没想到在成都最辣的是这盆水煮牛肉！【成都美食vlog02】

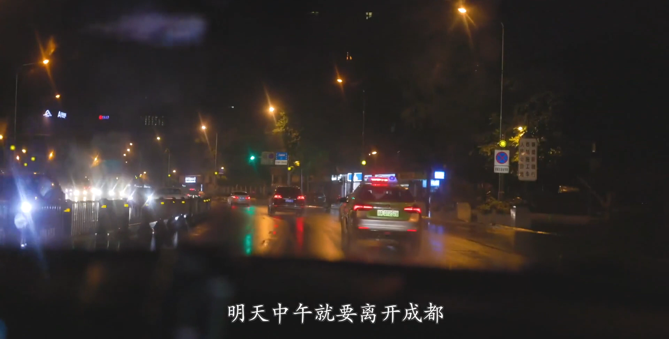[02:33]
深夜的成都再次飘起小雨明天中午就离开成都所以无论如何也要爬起来吃顿水煮牛肉